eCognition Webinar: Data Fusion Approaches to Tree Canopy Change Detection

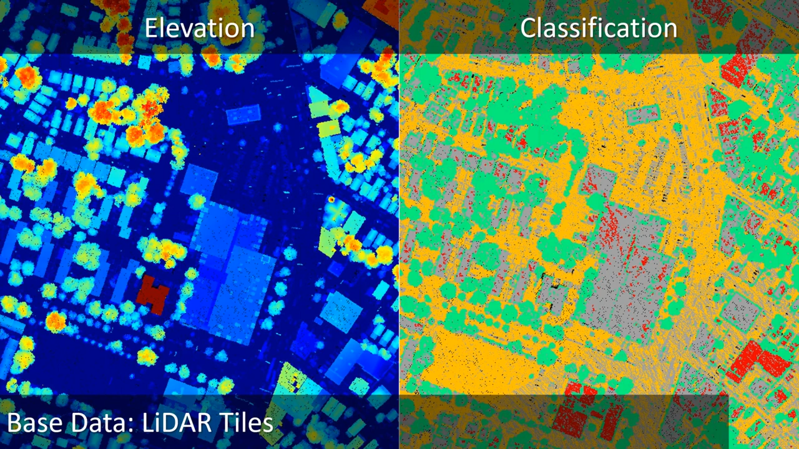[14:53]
And the challenge was that really the point cloud classifiers didn't perform particularly well on this leaf-on LiDAR data. And that's because there wasn't a lot of penetration of the tree canopy. And rather than get wrapped up and getting a very, very good point cloud classification, we decided to move on and take advantage of the data fusion capabilities that eCognition has.
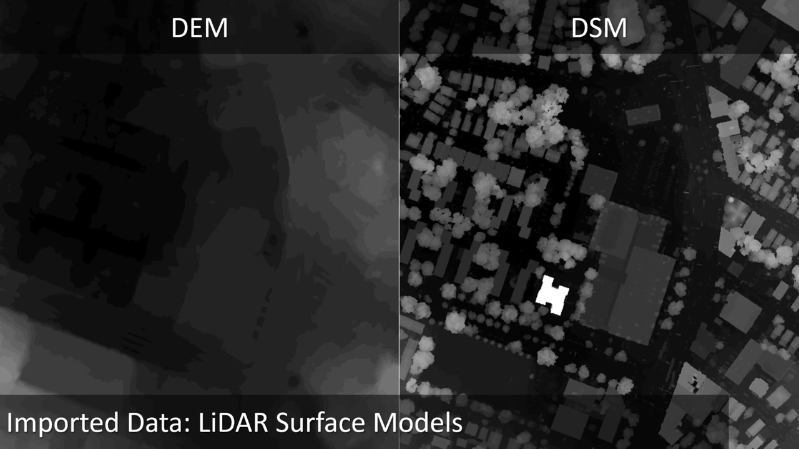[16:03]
And what's great about eCognition, of course, is we can automate the routines of addressing and interpolating the data to generate DEMs, the ground surface, and then DSMs for the first returns. And we can also use these pixel-based routines to subtract layers.
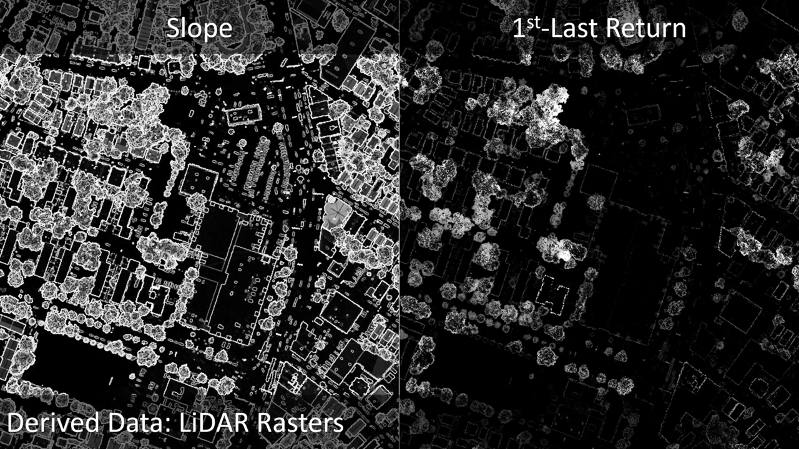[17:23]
And this is really nice because we can see the tree canopy has much higher slope within there and also take the first minus lost returns for the rasters, which also helps to highlight the tree canopy in certain areas. And then, of course, we can do things that we may want to incorporate to improve our segmentation, which is running various edge detection filters.
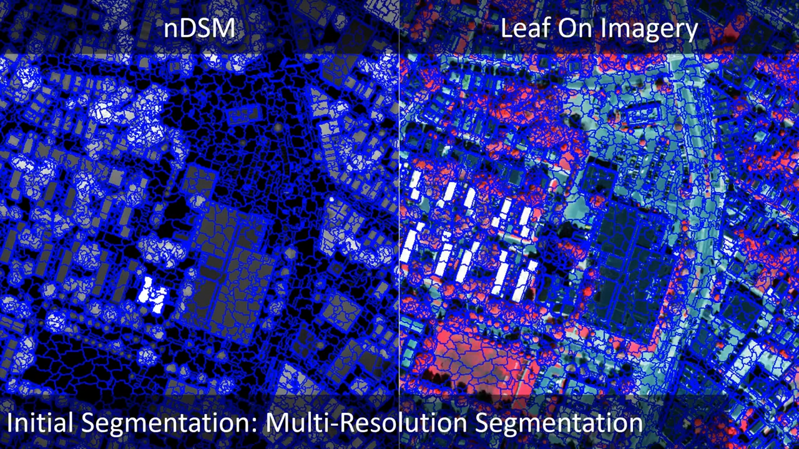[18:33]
meaning that we don't want an object to contain more than one feature of interest, right? We don't want an object to contain both a building and a tree, but we may have an object that splits a tree into multiple different parts. After that, we do height partitioning. This is very simple using the multi-threshold segmentation algorithm.
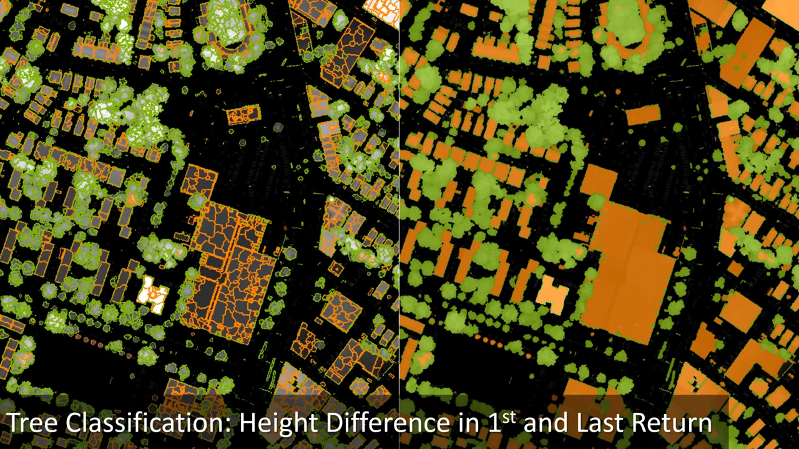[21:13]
So in a very short amount of time here, we've done an accurate classification, but it's not nearly accurate enough. And so I'd say probably about 2% of our time for rule set development gets us this far. And the next 98% of rule set development is making this look good enough. So then we'll go in and we'll figure out how do we deal with the building. So we'll focus on those things that are very, very likely buildings.
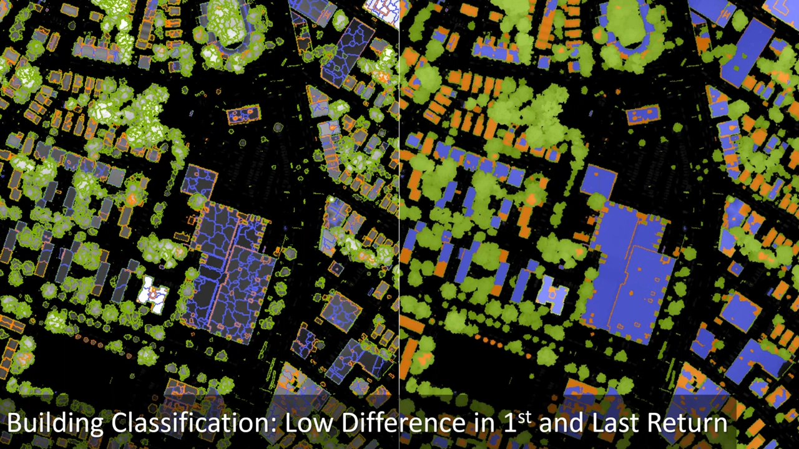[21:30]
So in that first pass, it was likely tree canopy, and now it's likely buildings. Now, we noticed here that the LIDAR data, the first and last returns, like I mentioned because it was leaf-on, wasn't ideal. So what we did is we started taking a look at the data and just using our traditional image interpretation tradecraft, and we found that actually the trees, the slope layer that we generated before was really meaningful. So on a sub-level, we found those areas that had very, very high concentrations or high relative areas of slope,
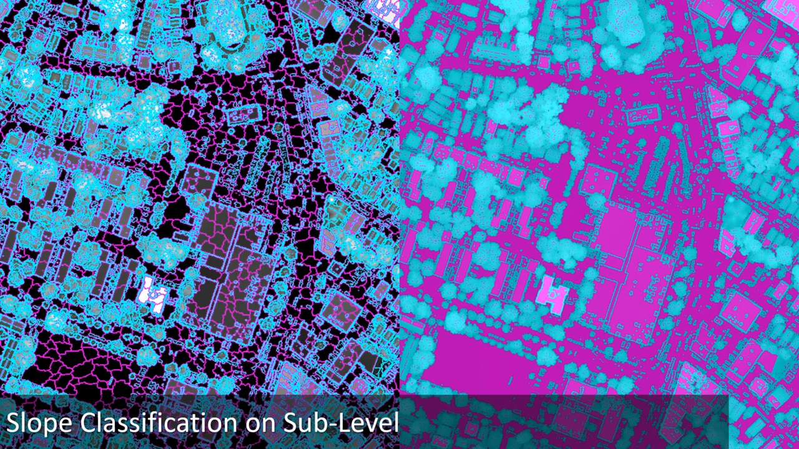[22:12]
and those that had not just a high average value but a high relative area of slope were more likely trees. And those that had a very low area of slope generally were more buildings. And so you can see here by adding in this additional routine here, we further subdivided the tree canopy into more meaningful classes here, right?
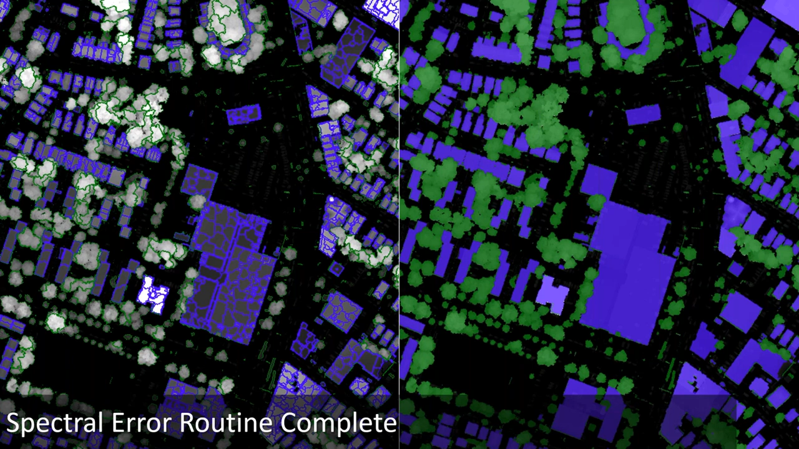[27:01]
And because we're working with objects of different sizes, we can apply different routines than we did initially to identify those trees in those buildings. We do some more edge refinement after the fact there, once again,
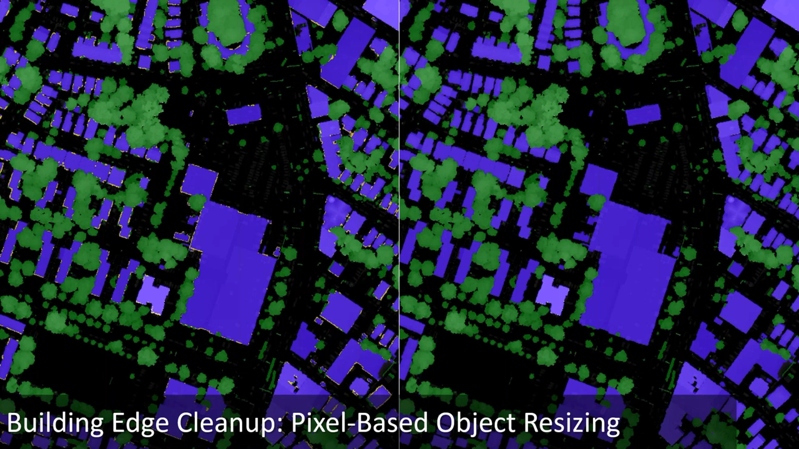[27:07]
dialing down and refining our objects more and more, getting closer to the classification. And things were looking pretty good, as you see here on the left there. It's a pretty nice classification. The problem was we were picking up a lot of stuff in the streets, and the streets were really, really challenging. We had trees that were heavily shattered by buildings and thus had very, very low-end EVI values. And then at the same time, we had things like some of the cars and some of the utility poles and all this street infrastructure out there that resembled tree canopy in the LIDAR data.
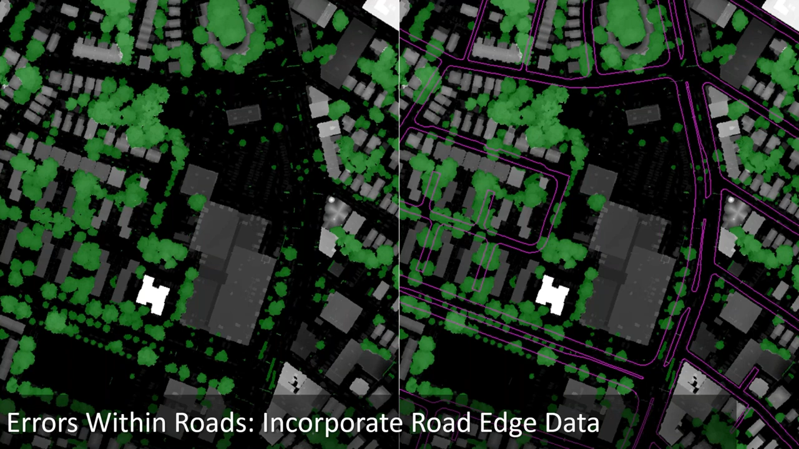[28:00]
One of the nice things about e-cognition and the object-based approach is we're able to classify these road edges as polygons using some relatively simple routines based on segmentation and context-based classification. So using those polygons that we generated from the road edge data,
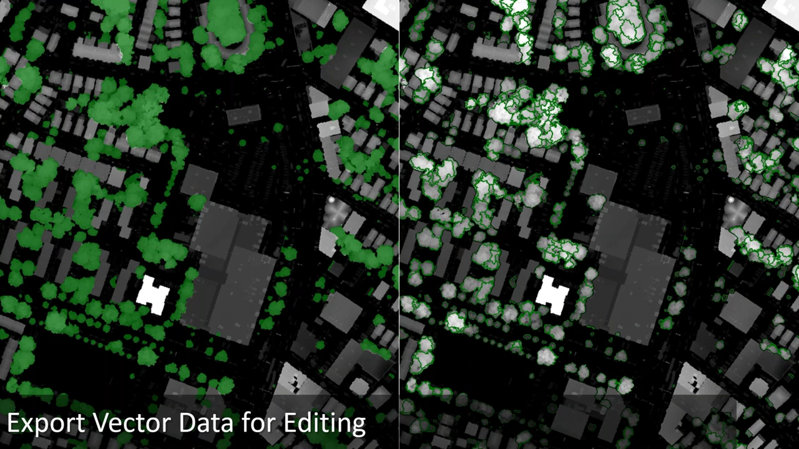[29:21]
So the editors can bring this into GIS software, and they will just delete the tree canopy that is not valid. We will typically try to overshoot our classification for tree canopy, with the reason being that it's generally more efficient to delete in an editing process than it is to create.
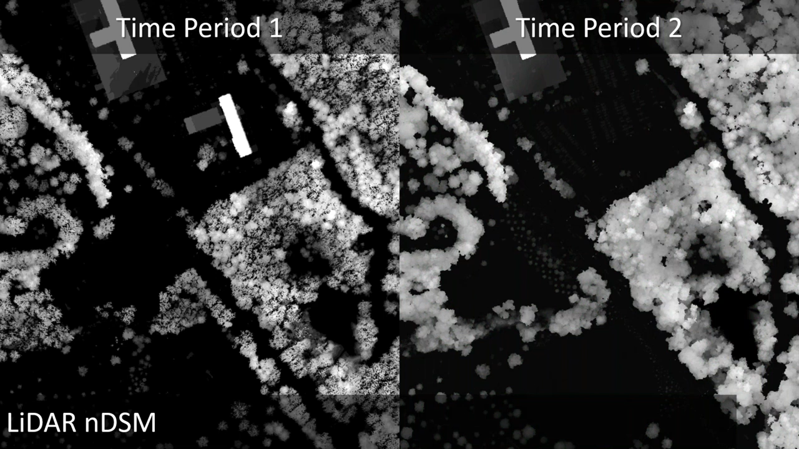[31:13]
But then we've also got this green area that shows up as gain. And if we go back to the previous slide here, the problem with the LIDAR being leaf off for time period one and these being deciduous species in the majority of cases is that it's really underestimating the canopy. And so if we were to just do an NDSM difference, we'd be vastly overestimating the amount of tree canopy gain between these two time periods. And we'd also be underestimating in other cases the amount of loss due to the differences in the quality of the data. Sure, ideally, if we had an unlimited budget, we would have done leaf on LIDAR between both time periods.
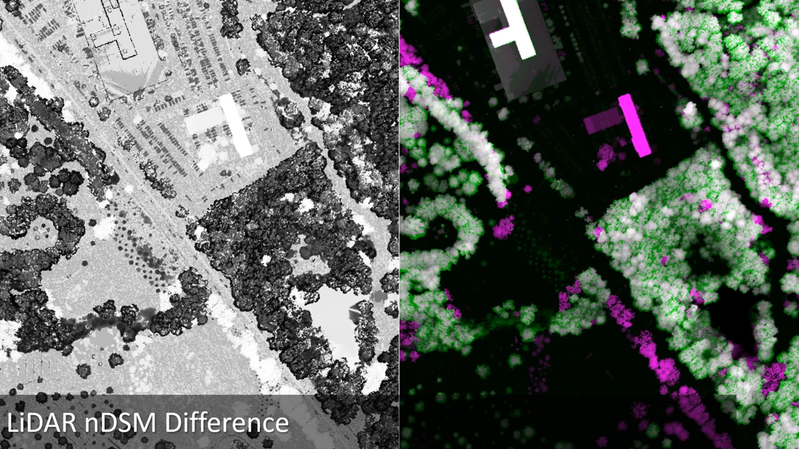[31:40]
But on our perspective, we're just the receiving group for the LIDAR. We did not do the specifications nor the classification for those data. So the first thing we do is bring in that tree canopy data from T2 that went through the manual corrections process.
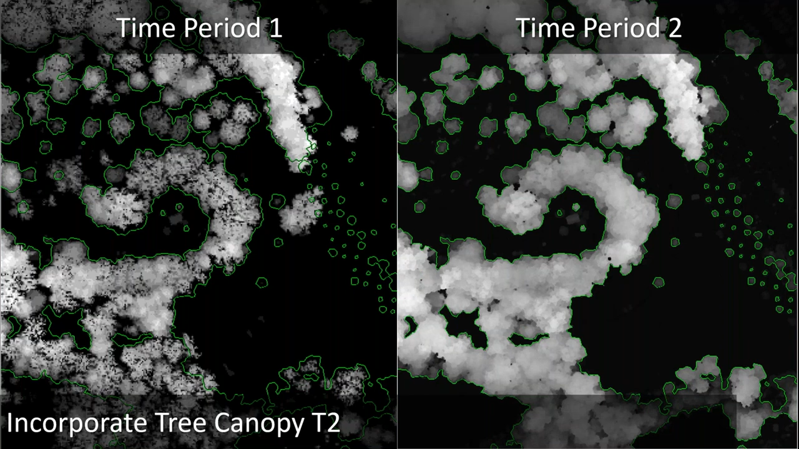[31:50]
And we're going to really zoom in here so you can see it on time period one versus time period two there. OK, and then we do our similar routine, like I showed you before, to get a tree canopy for time period one. And now we've got tree canopy for both time periods integrated into a single e-cognition workflow. Now, we don't just want to subtract these two. What we want to do is intelligently combine them so that we can accurately identify the no change,
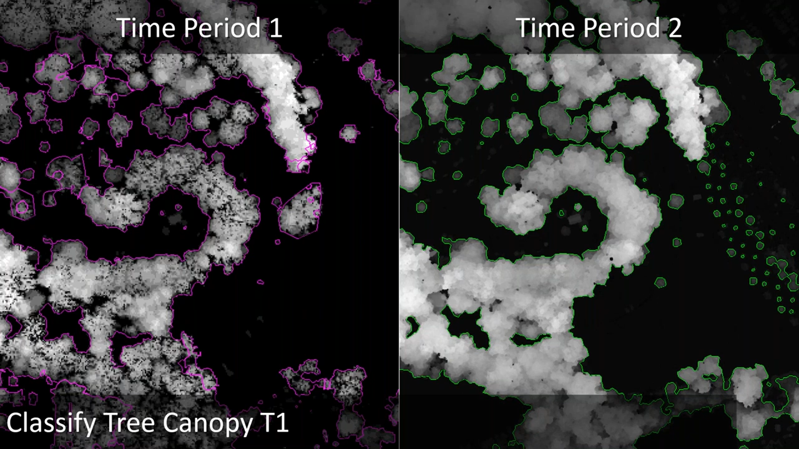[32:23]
the gain, and loss, while at the same time overcoming the limitations that we find in the data. So over on the left there, you see the start of the initial change.